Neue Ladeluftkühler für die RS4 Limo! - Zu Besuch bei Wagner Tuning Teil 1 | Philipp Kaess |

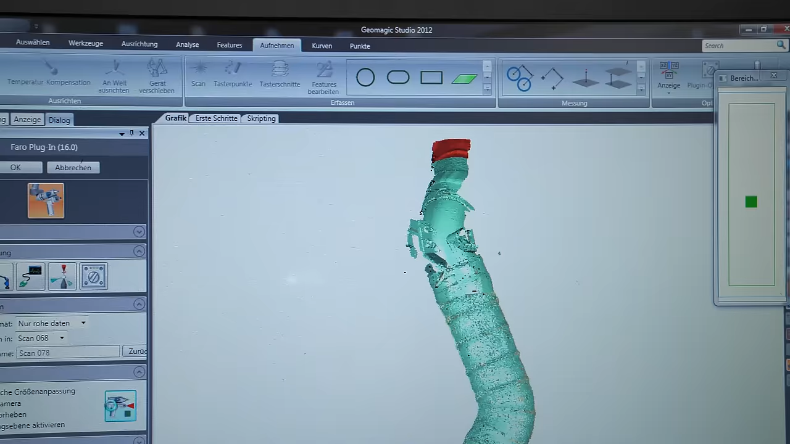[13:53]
ja der rote bereich oben genau rot ist das was er gerade sieht und was er da aufnimmt
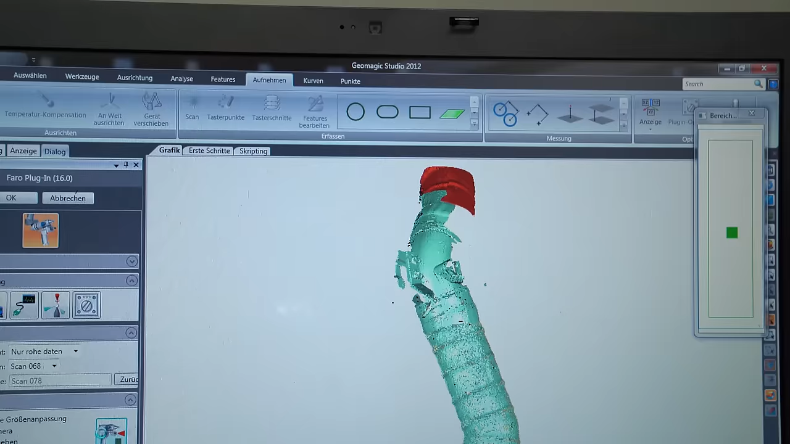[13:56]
das geräusch kommt ist diese messfrequenz hin die habe ich kann natürlich ausschalten aber für mich
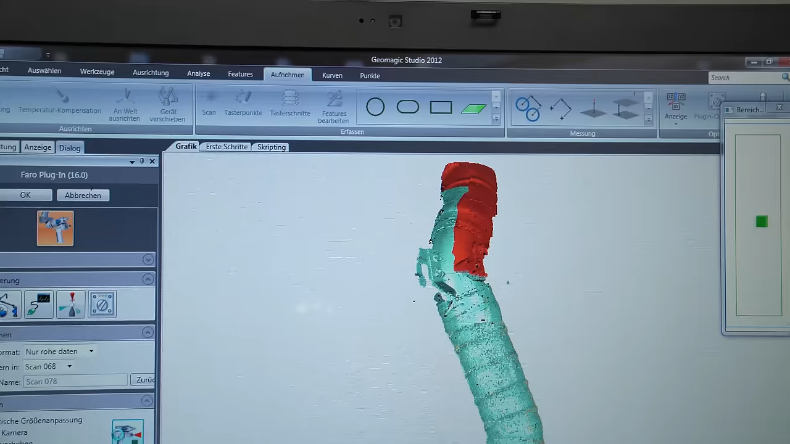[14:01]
ist es ich weiß erarbeitet ja es gibt ja Bereiche die er nicht kennt ich kenne ihn auch manchmal ganz fies gegen das licht
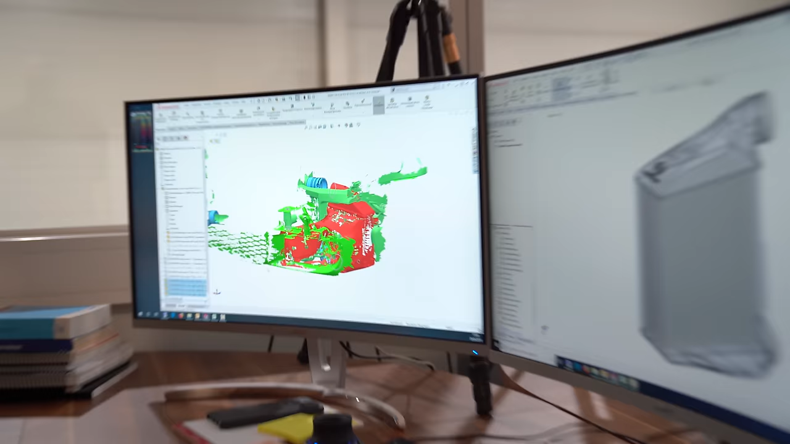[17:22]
schon gesehen genau waren gerade schon unten
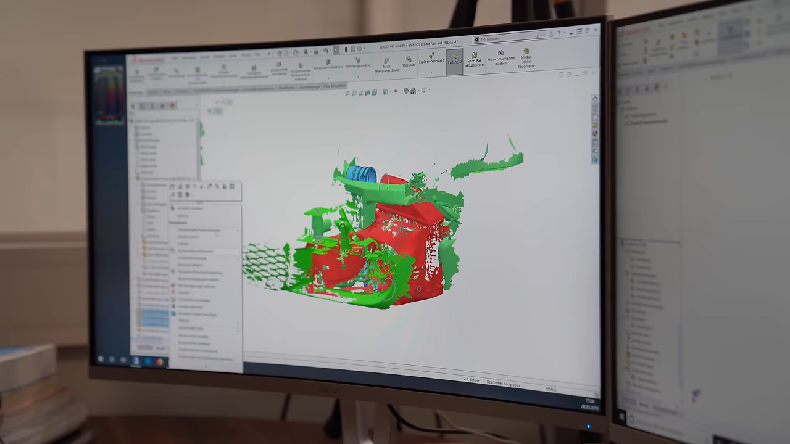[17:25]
ein bisschen gescannt durch das angeschaut und hier sieht man dann mal was übrig bleibt von seinem scan an einem kompletten fahrzeug oder auch mit der faro technik eingescannt
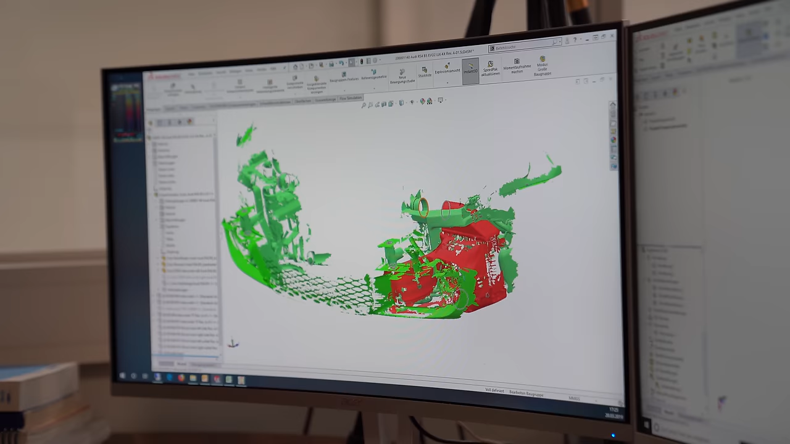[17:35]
jedes teil einzeln und die wichtigen räume
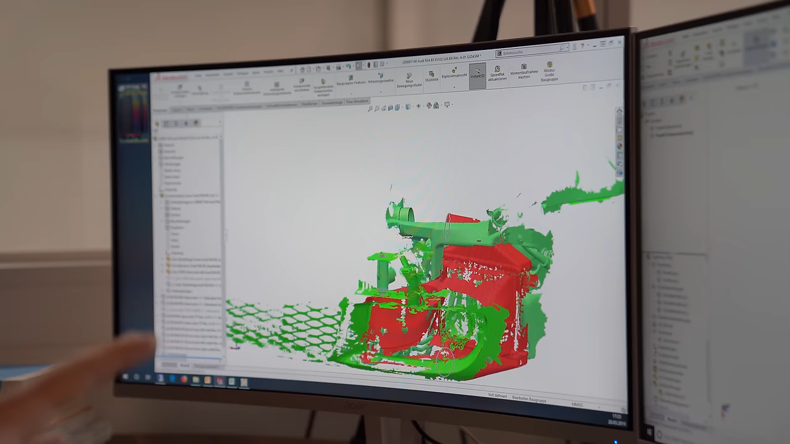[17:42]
sozusagen wo im prinzip am ende auch der ladeluftkühler platziert wird die wurden hier eben sehr genau aufgescannt
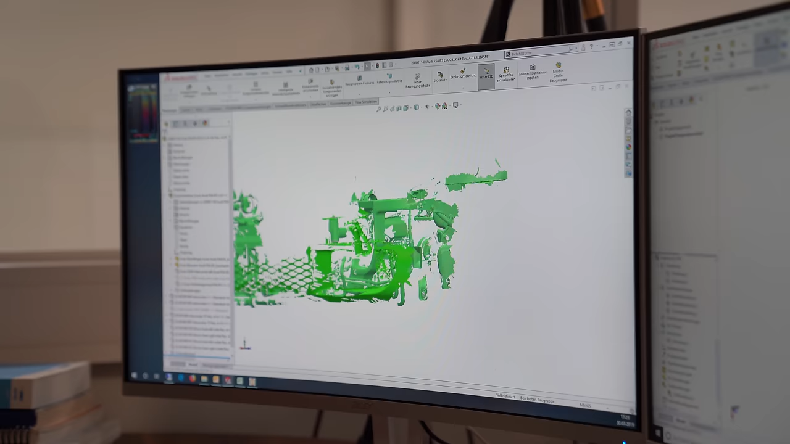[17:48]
mit aufnahmepunkten wo der kühler im endeffekt gehaltert werden
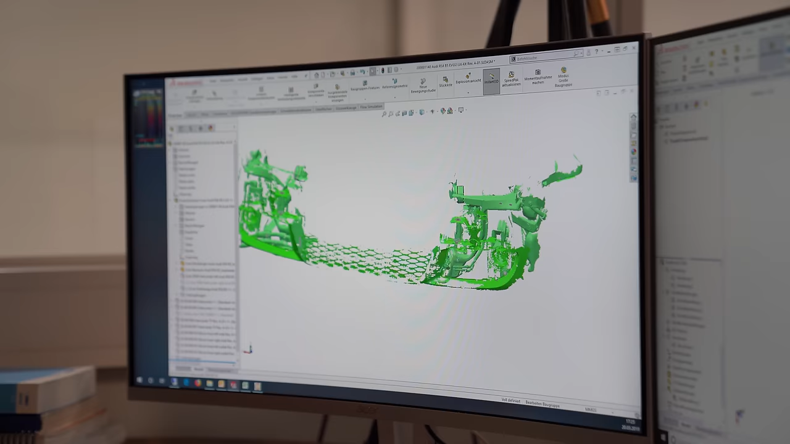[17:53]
soll und auch der oem kühler einfach mal zum vergleich schon mit luftführung wird dann
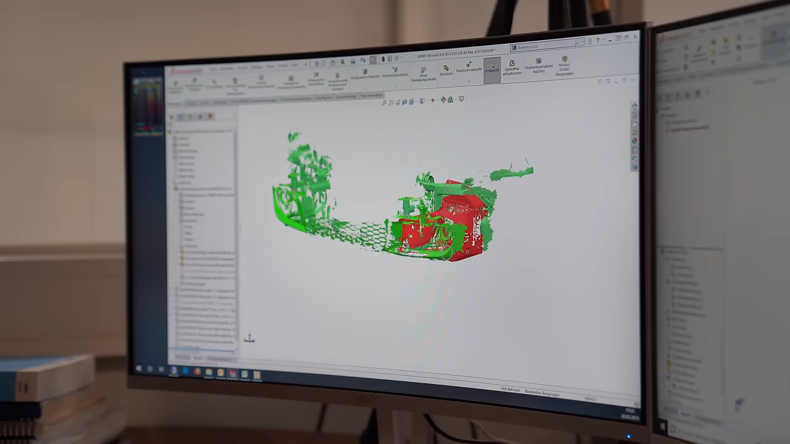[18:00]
im prinzip alles reingelegt in den bauraum muss man ja auf jeden fall so ein bisschen so räumliches denken muss man schon haben auf jeden fall das wäre von vorteil her genau
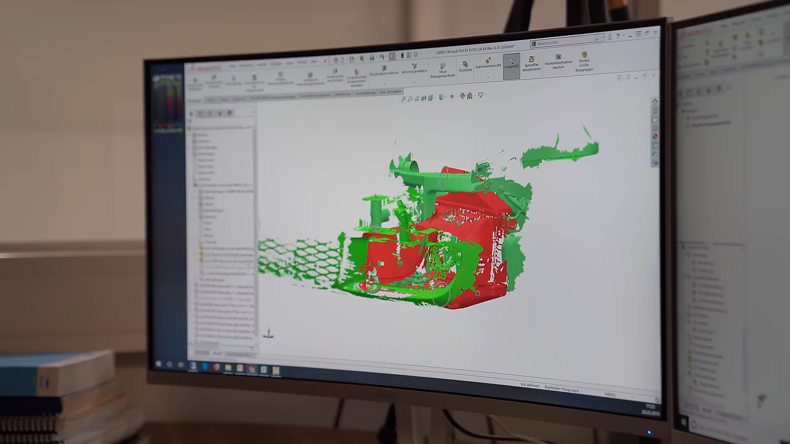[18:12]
und wir haben uns im prinzip mit der konstruktion beschäftigt evo 1 variante evo 2 variante einen etwas
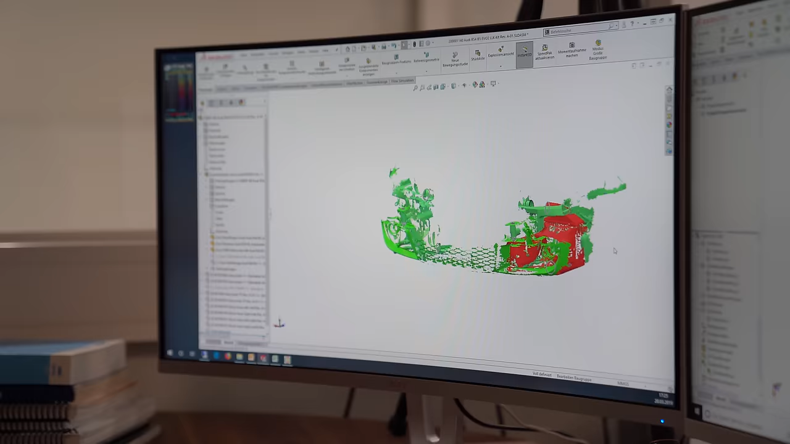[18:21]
kleineren kühler und einen etwas größeren kühler das heißt der rote kühler ist jetzt gerade der der original kühler das ist der original kühler
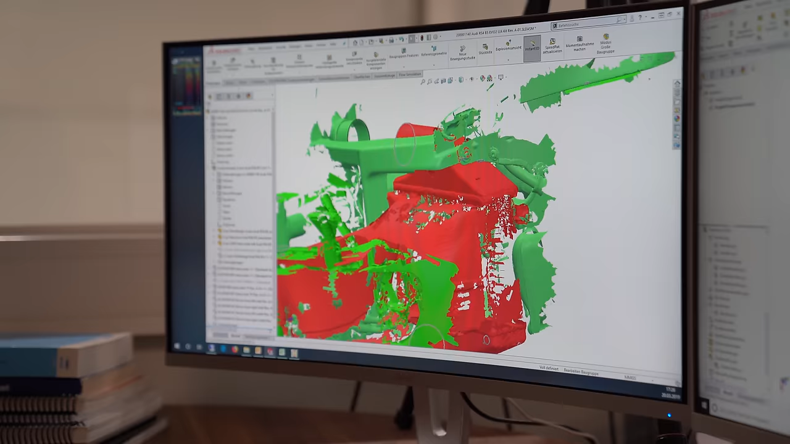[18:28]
mit der luftführung genau man sieht der von der seite muss man gucken genau relativ flach im
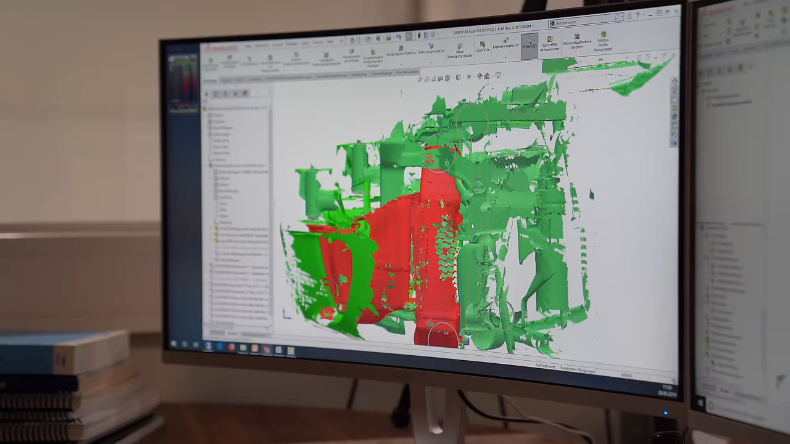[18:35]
vergleich zu dem was gleich kommt